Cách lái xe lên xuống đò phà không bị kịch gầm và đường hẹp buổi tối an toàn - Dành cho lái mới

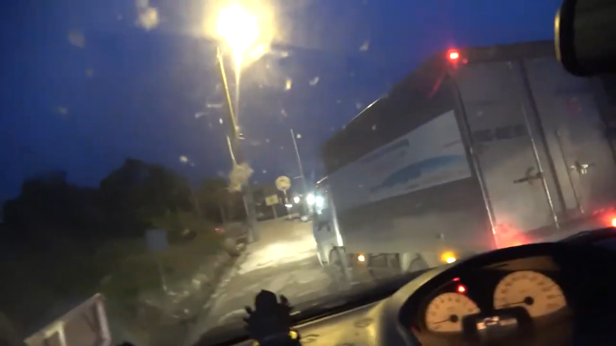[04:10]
Khi mà đến danh giới giữa lưỡi phà và bến thì chúng ta đánh lái Máy cái xa biết hay phải
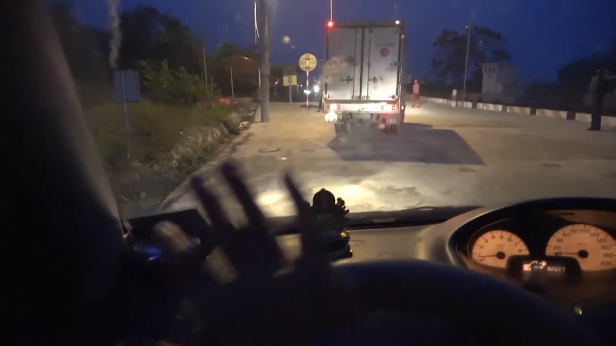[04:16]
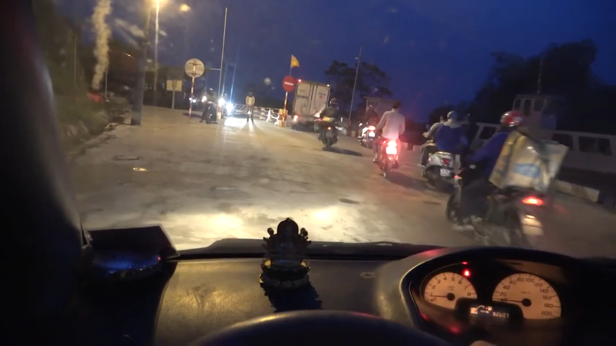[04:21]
Vẫn còn một số xe máy ở đằng sau của ô tô thì bây giờ họ mới di chuyển hết Sau khi mà hết xe máy rồi thì chúng ta đánh chéo Lên một cách rất là nhẹ nhàng Chúc các bạn là
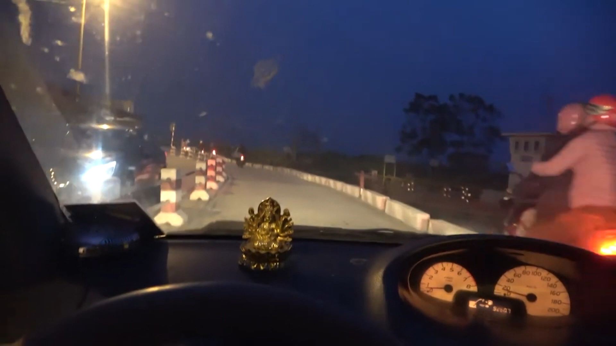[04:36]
Lái mới khi mà gặp những trường hợp mà lên xuống
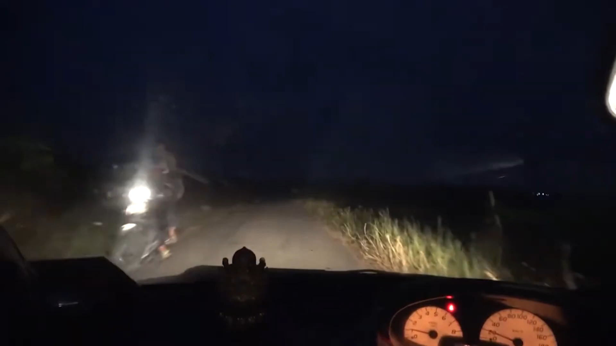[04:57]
Khi mà chúng ta di chuyển vào cái con đường mà rất nhỏ, hẹp mà hai bên là cánh đồng
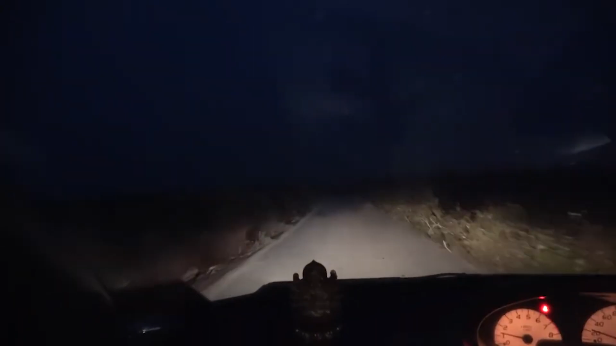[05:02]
Như thế này thì lái xe cũng hết sức lưu ý Và đặc biệt là trời tối nữa, ở đây lại gặp cái trường hợp xe ngược chiều Chúng ta phải dừng lại ở cái điểm mà đường rộng nhất
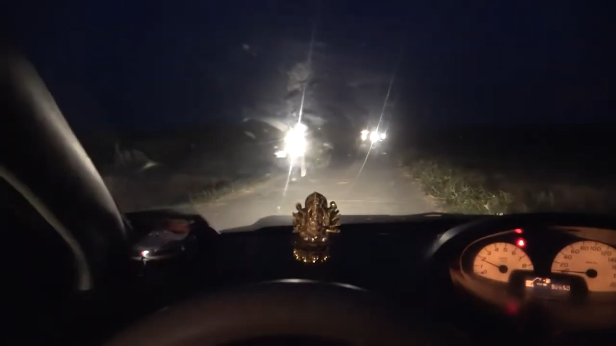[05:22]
Xin lưu ý các bạn là khi mà đi vào những con đường bê tông này thì Mà đặc biệt là đường bê tông giữa hai bên là cánh đồng này thì cũng rất là nguy hiểm bởi hai bên đều là những cái cạnh
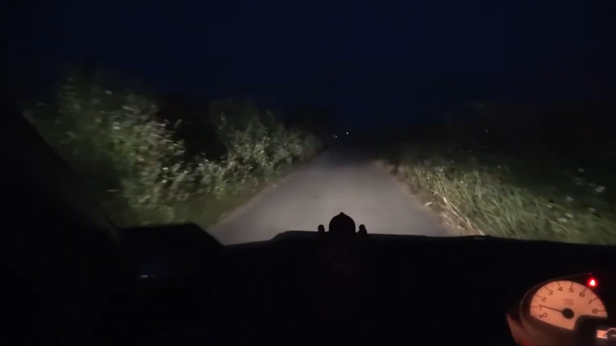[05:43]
Của đường bê tông và không hề có tường Cỏ mọc ung thùm hai bên và rau cỏ Chúng ta cũng không hề biết được là cái cạnh của đường bê tông nó ở danh giới nào Khi chỉ cần chạy bánh xuống dưới là có thể là đặt xe xuống dưới cánh đồng
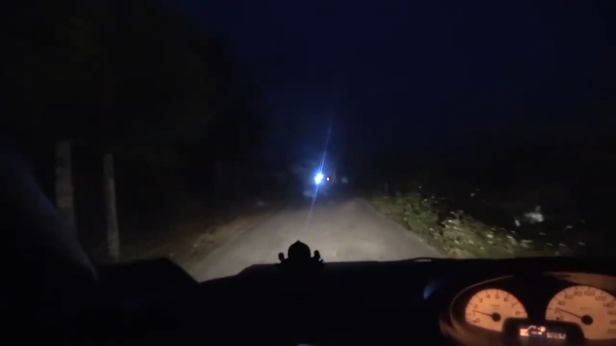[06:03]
Chúng ta cần hết sức là chính xác Và đặc biệt là khi mà gặp những cái xe mà có đèn pha rất là sáng Thì chúng ta cũng không thể nhìn được cái đường đi của mình nó như thế nào Vậy tuyệt đối là khi đi vào những đường này thì không nên pha đèn Mà không ai cho phép pha đèn ở những con đường như này cả
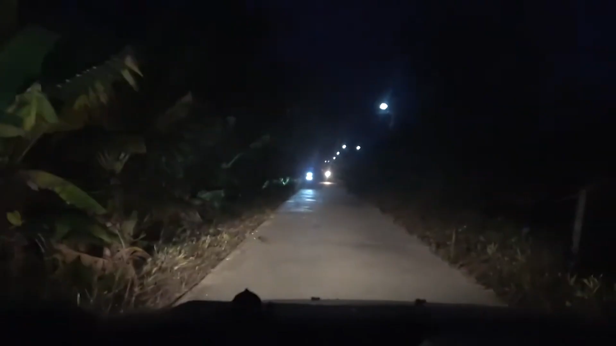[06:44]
Những cái xe máy thì họ đi hết sức là chậm và lép vào sang bên để ô tô có thể đi Và chúng ta đi với tốc độ vừa phải không đi nhanh quá để
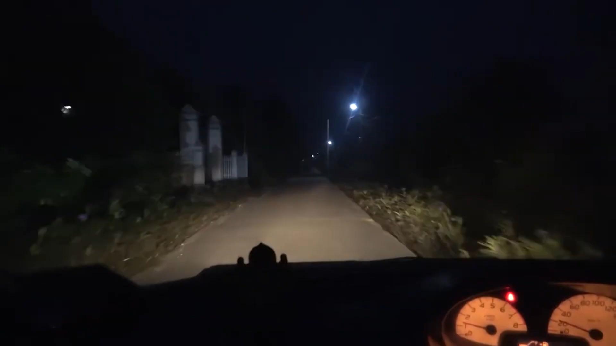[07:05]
mà có thể điều chỉnh được cái hướng lái của mình Và khi mà có những cái xe máy mà họ tiền sau quá lâu thì mình có thể là xi nhan